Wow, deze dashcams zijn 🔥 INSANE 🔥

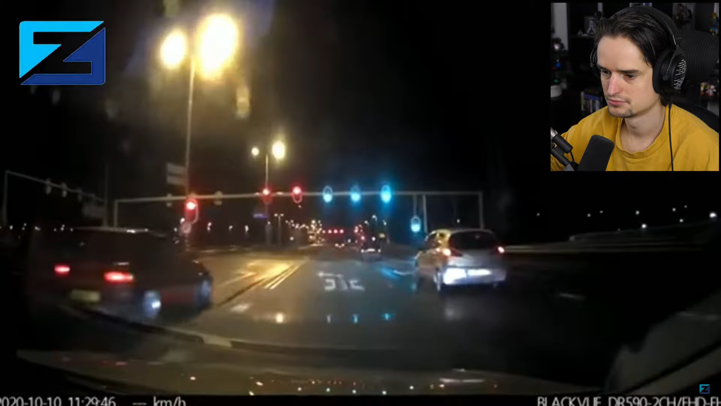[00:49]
Heerlijk. Van links ingehaald worden bij stoplichten op een punt waar je eigenlijk helemaal niet ingehaald mag worden. Maar autoregels gelden niet voor hun. Nee, nee, nee, nee. Mensen die haast hebben, die hebben een andere set regels. Ah, is vernomen. Er kwam er nog een. En die botst ook vervolgens tegen de ander op. Echt, grijzer kan je er niet van worden.
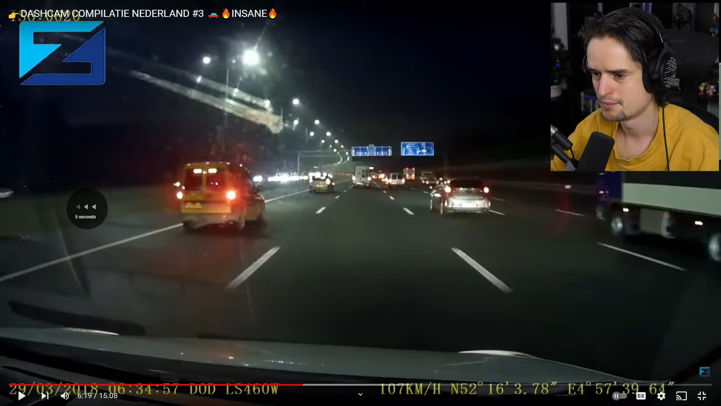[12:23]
Maar wat een apart scenario. Eentje gaat naar rechts. De ander gaat naar links. Ja, de meest rechter zit nog het foutst. De linker wijkt uit. Klettert vervolgens tegen de busje op. En die is de grote lul. Dit is inderdaad wel scheid. Want ik weet waarom deze naar rechts toe ging.